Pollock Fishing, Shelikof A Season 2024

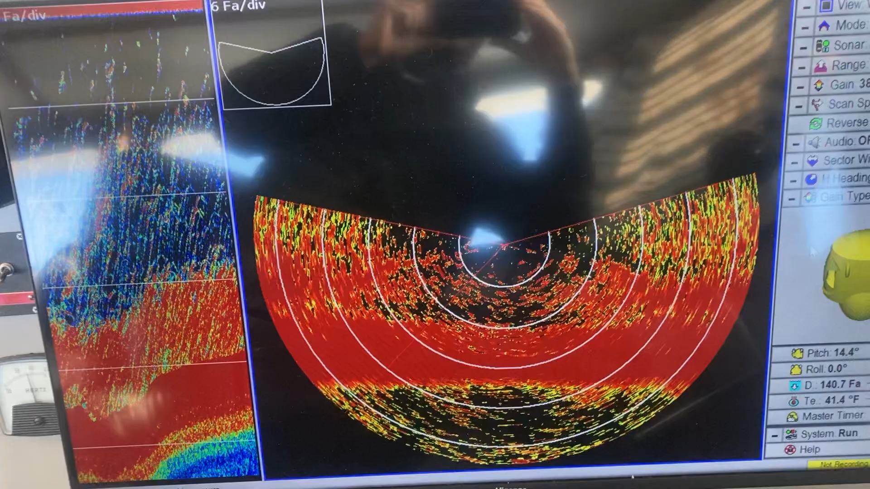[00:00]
On screen: depth 140.7 fa, water 41.4°F
pretty good fishing. I'm zoomed in, but we had about 70K bio when I set.
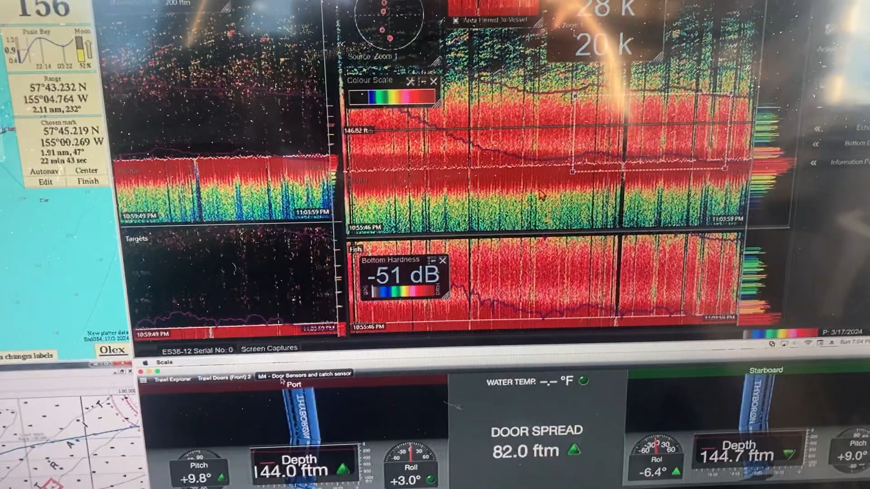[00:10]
It's about 15 fathoms tall, just pouring into the cod end.